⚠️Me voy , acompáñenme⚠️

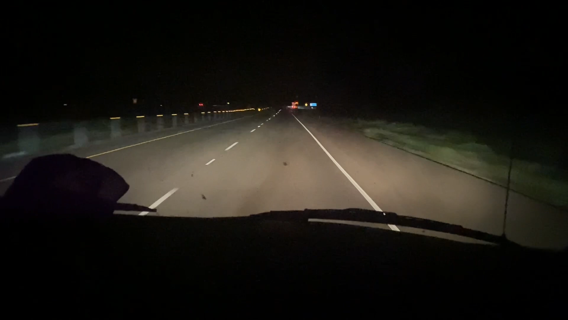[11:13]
todavía nos falta un buen tramo. Aquí ya estamos, miren, saliendo.
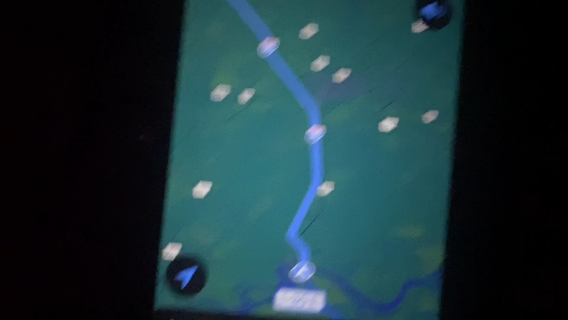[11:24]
De Texas.
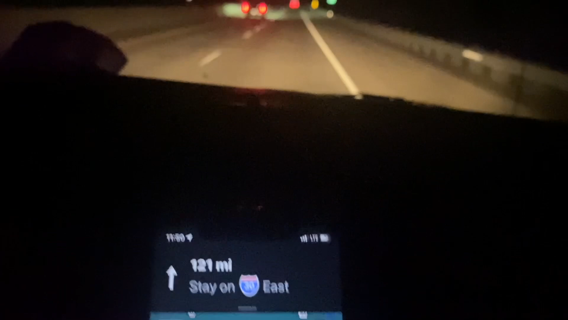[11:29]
Texas es un estado muy grande. Y nosotros como estamos al sur, al sur de Texas. Pues eso hace, de verdad, que manejemos pues tantas horas. Con lo regular, este, si son como unas 9, 9 horas para salir del estado de Texas.
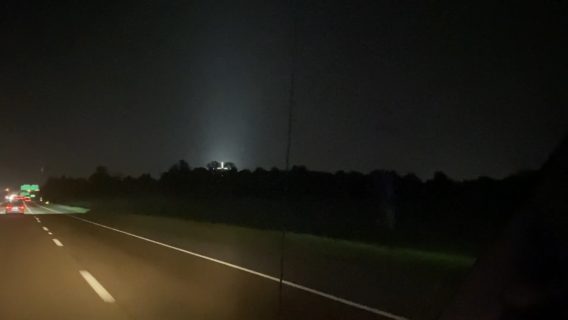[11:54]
No se ven qué es. Creo que es una iglesia, tal vez.
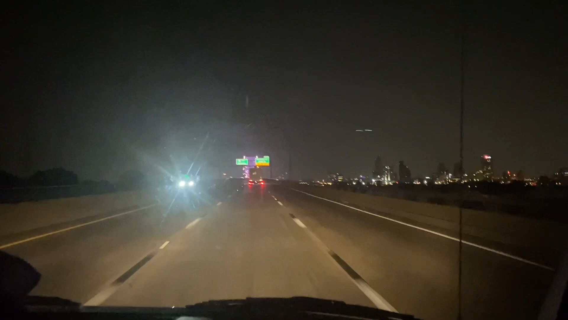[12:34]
Son las 3.43 de la mañana. Estamos ya, este, entrando a lo que es, este, Tennessee. Espero yo de venida a poderles grabar este. Este es el Mississippi River.
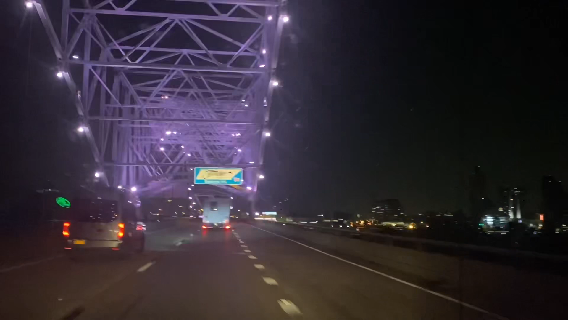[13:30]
¿Tenés? Sí. Ja, ja, ja. ¿Qué? Están dormidos todos. Miren el Bass Pro este. Todo esto tenemos que verlo de día ya cuando... Cuando vengamos, pero... Gracias a Dios, gracias a Dios. Ahí venimos, ahí venimos. Ya van a ser las 4 de la mañana.